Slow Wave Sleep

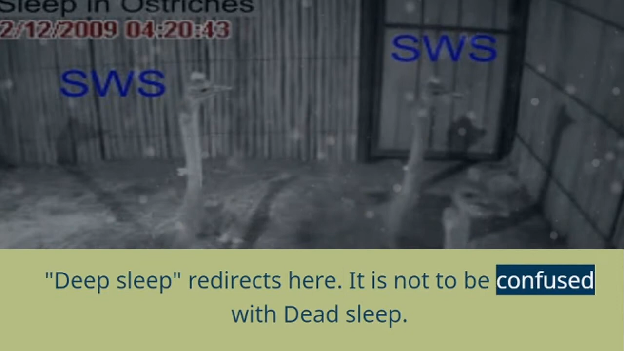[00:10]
Ostrich is sleeping, with REM and slow-wave sleep phases. Slow-wave sleep, SWS, often referred to as deep sleep, consists of state 3 of non-rapid eye movement sleep. Initially, SWS consisted of both stage 3, which has 20-50% delta wave activity,
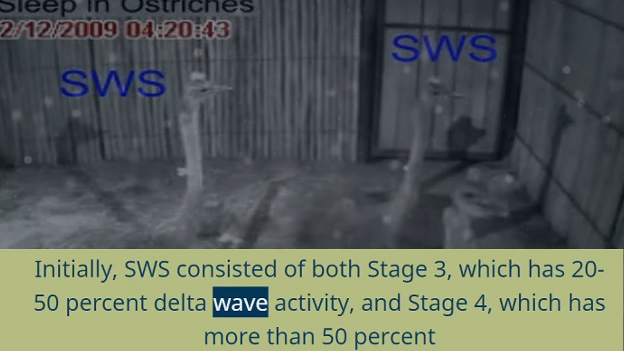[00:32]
and stage 4, which has more than 50% delta wave activity.